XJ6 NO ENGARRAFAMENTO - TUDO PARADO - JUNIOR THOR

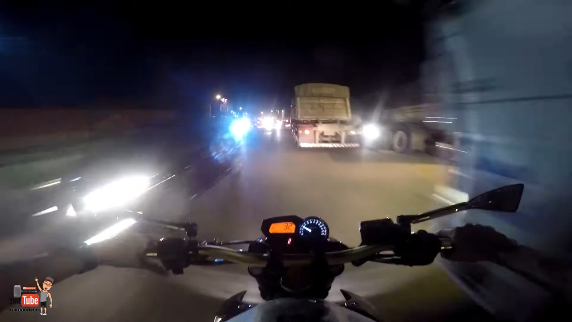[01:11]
Que O que foi que aconteceu, meu filho? Ô louco, tio! Não dá nem mais rápido aqui, mano. É buraco demais aqui nessa parte. Olha o tamanho do buraco, aquela terra, né, velho?
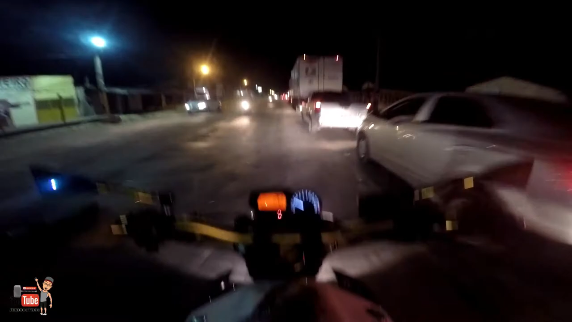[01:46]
Será o quê? Ponte garrafada? Ajuda o Tó, caralho. Ih, rapaz. O negócio tá feio. Descer lá na ponte, tá ligado? Aí tá tudo parado.
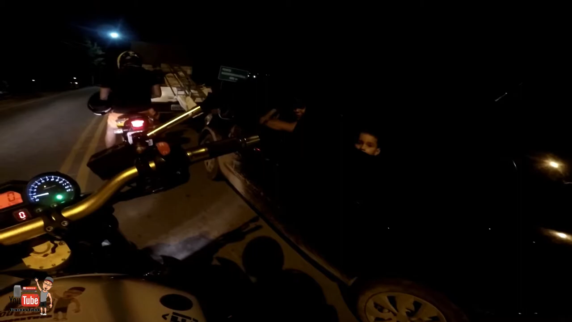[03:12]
Ô, oh, chegou. Você viu, não? O que será que foi isso aí, moço?
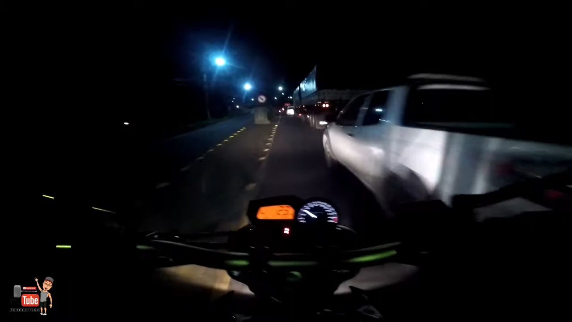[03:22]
Ah, louco, o fluxo desse aqui, mano.
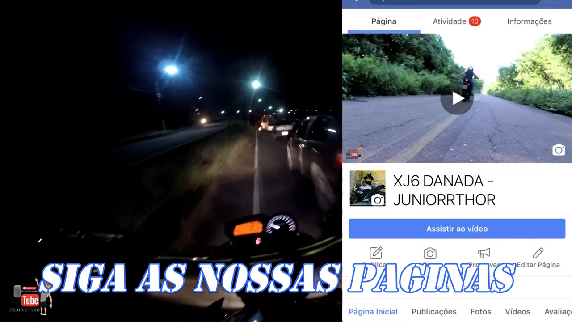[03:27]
Foda que aqui, tá ligado? Não tem como fazer corredor, que aqui tem muito buraco,
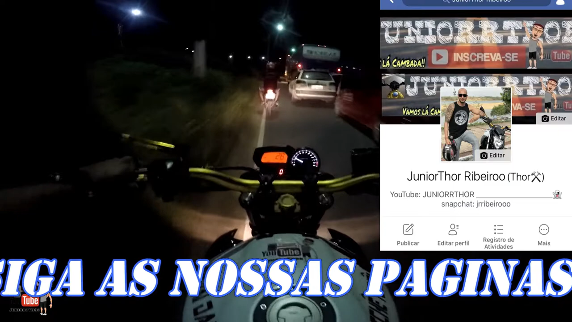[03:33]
velho. Bora 185. Porra, esse 185 tá foda.
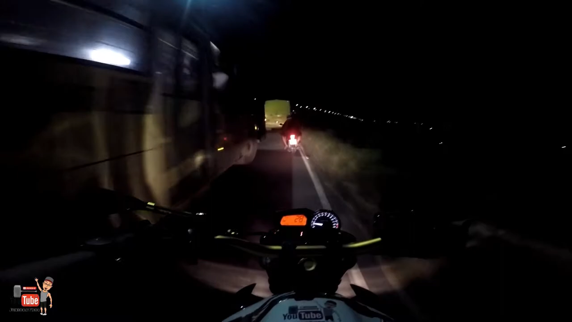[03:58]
Caralho, agora fodeu, agora que não tá passando mesmo.
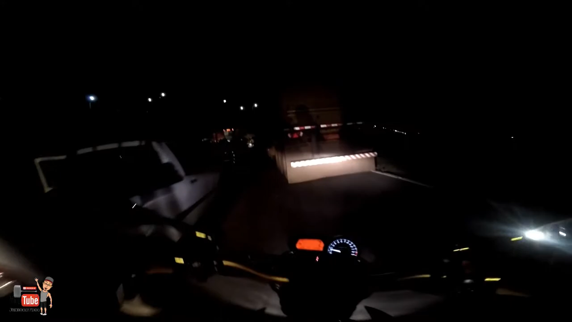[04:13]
Caralho, tio. Fizeram duas pistas aqui, mano, não tem nem como passar.
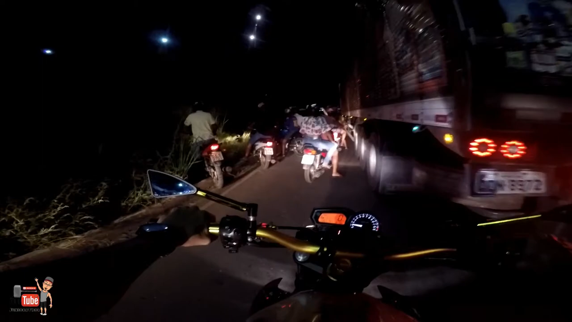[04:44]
Os caras indo pela grama, tá ligado? Porque o bonito aqui que meteu o carro ali e fudeu tudo.
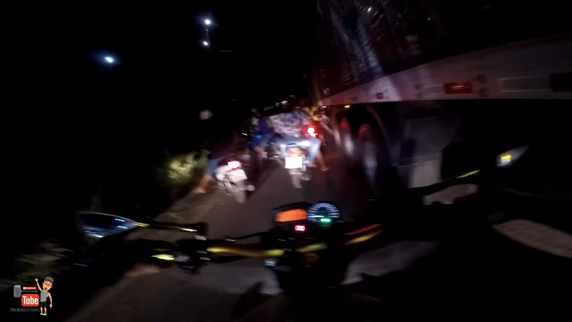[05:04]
Pô, esse cara aqui, ó, estragou o negócio aí, pô.
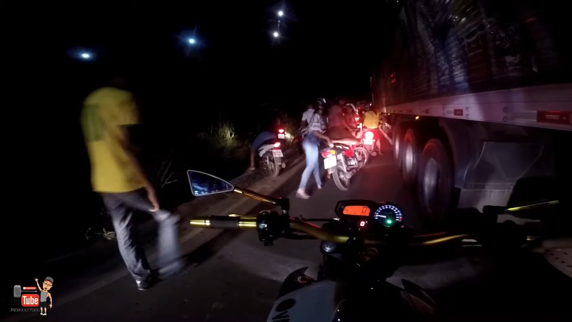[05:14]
Eita, meu Deus, olha aí. É doido, você é a pressa de ir embora. Caralho, tio.
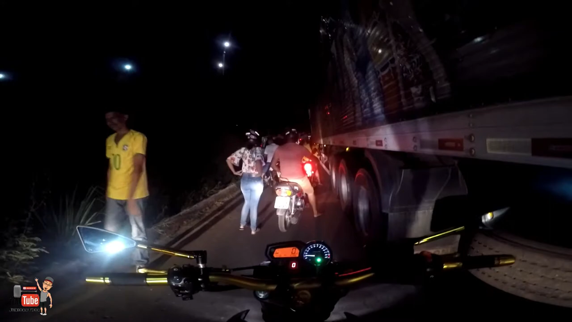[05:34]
Tá que pariu, velho. Porra, bicho, cara ruim de jogo ali.
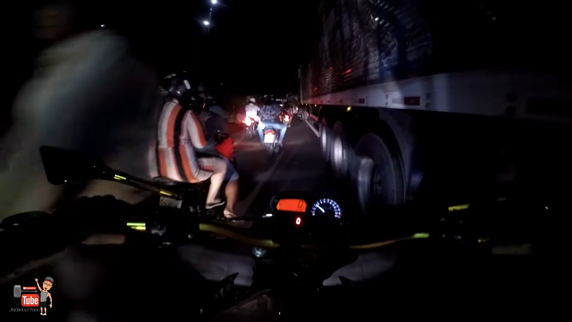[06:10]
Passar logo. Passar dele logo aí, mano, que ele vai fechar de novo. Vai fechar de novo. Porra, é foda, velho.
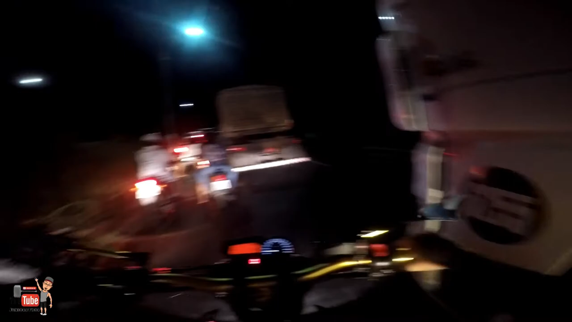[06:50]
Dá não, os caras estão muito encostados, os caminhoneiros. Não vai passar não, pô. O pneu dele já tá encostado ali, ó. Hã? Não, mas o pneu dele tá encostado ali já, ó.
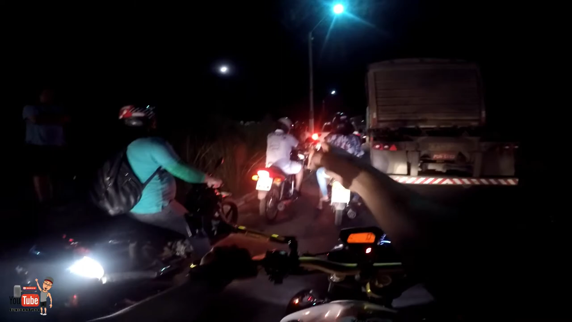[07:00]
No meio fio, não vai sair não.
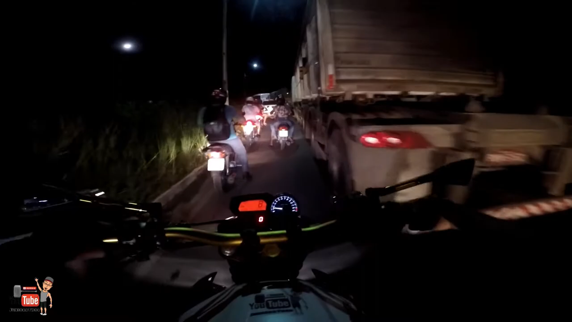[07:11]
Amigo do céu. Passa dele aí, pelo amor de Deus. Vai, mulher.
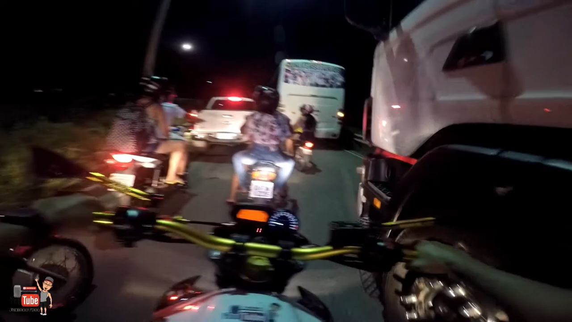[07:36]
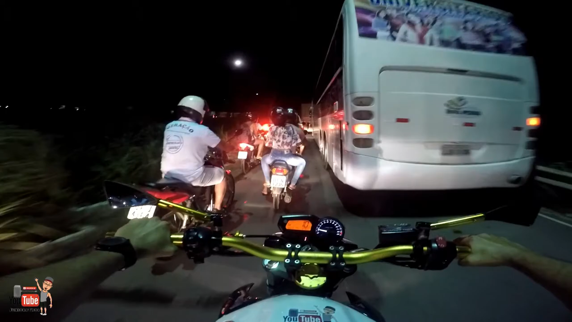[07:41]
Tem que passar ele aqui, pô. Aí, ó. Tem que passar ele agora aí, ó.